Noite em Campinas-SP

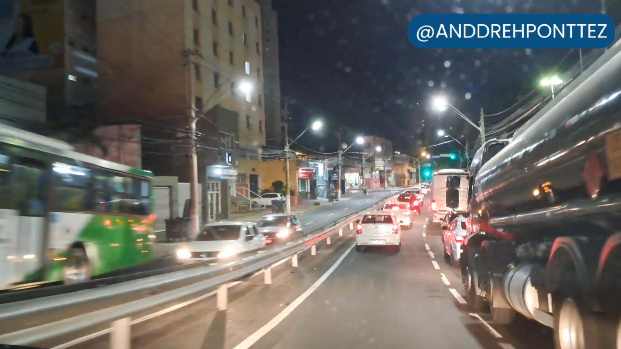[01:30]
E me conta aí nos comentários se você conhece Campinas, não conhece. Nós estamos em frente à escola do Senai aqui. Tem muitos prédios antigos, alguns pichados, ó, como vocês estão vendo, desativado. E aí Tchau, tchau.
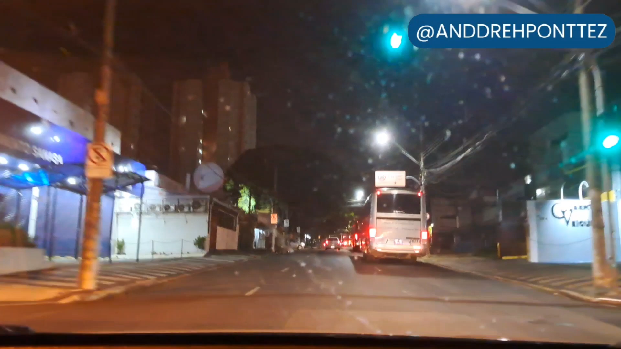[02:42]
Olha que imagem bonita, né? Escura.
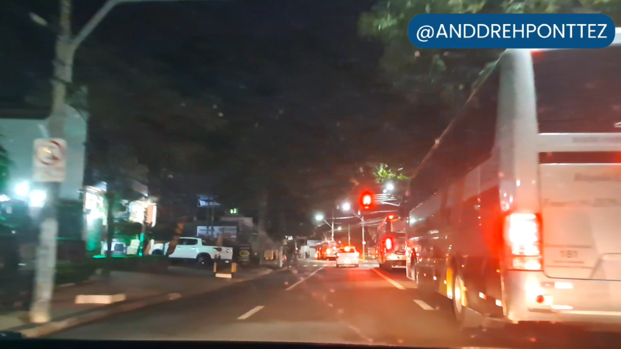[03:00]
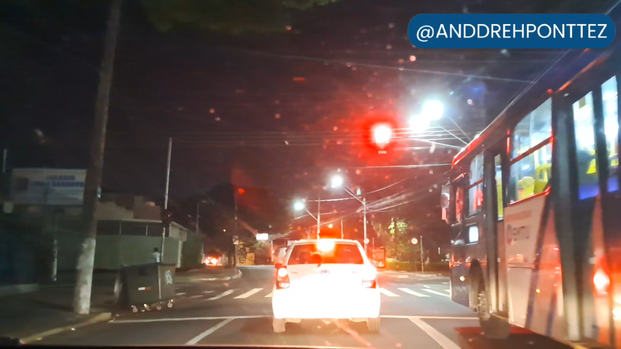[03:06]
Olha que imagem bonita. Agora nós estamos na Avenida da Saudade. Acabei de ser informado aqui. Radar semafórico reportado à frente.
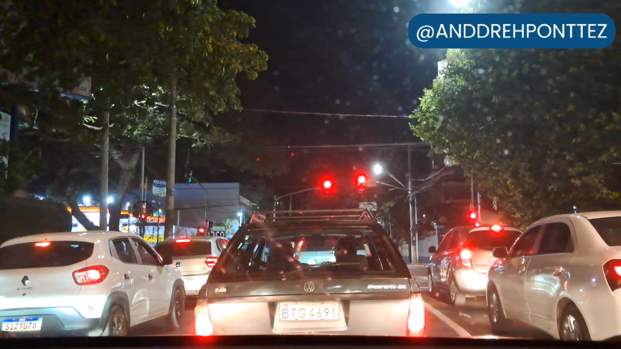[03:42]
Aqui nós temos uma igreja católica muito bonita. Olha só. À direita. Não vendo, gente? Olha só. Bonita, né?
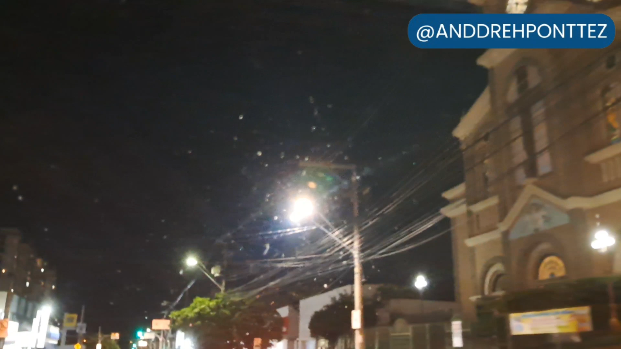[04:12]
Grande. Oi? Igreja de Santo Antônio.
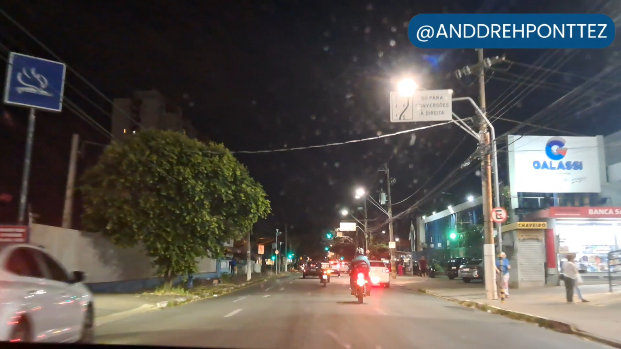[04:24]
Lembrando que esse mês de junho é o mês de São João, Santo Antônio, São João e São Pedro, né?
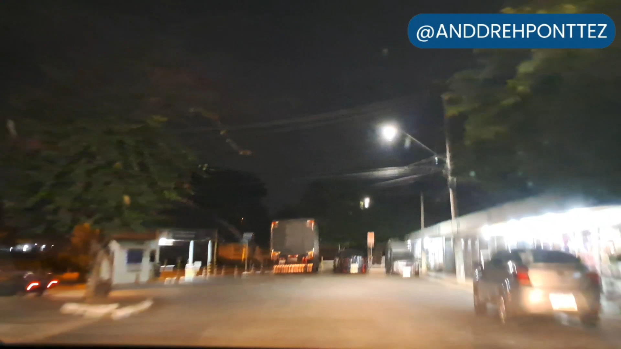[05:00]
Aqui nós estamos no cemitério. O cemitério da saudade. O nome original, né, gente?
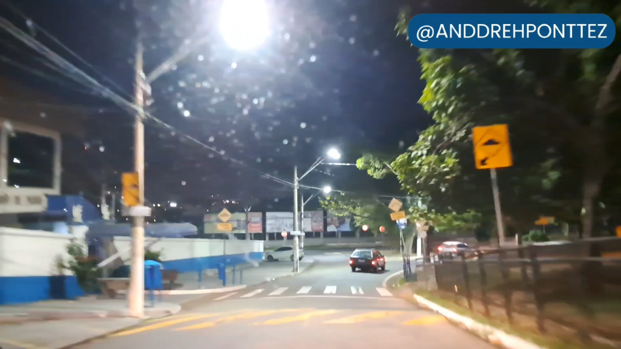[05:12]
A esquerda, esse muro azul e branco é um cemitério de animais, específico para animais. Interessante isso, né? É uma das poucas cidades, acho que do Brasil, que tem cemitério para animais.
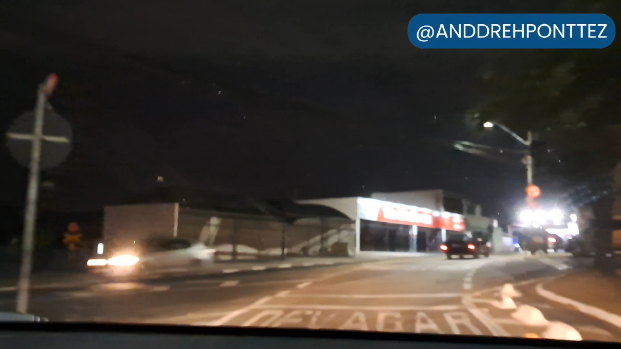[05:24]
E aqui, gente, o cemitério tem uma grade, então dá para ver o cemitério por dentro. Olha que interessante. Está vendo o cemitério da saudade?
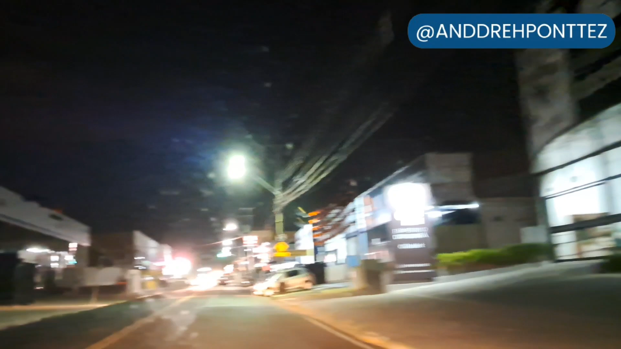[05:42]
Interessante, né? E aqui à esquerda, a gente vai passar em frente ao centro espírita Nosso Lar. Esse prédio aí azul e branco que vocês estão vendo aí. Nosso Lar. Passou. Bem grande esse centro, né? Eu achei. Aqui nós temos faculdade, vários comércios.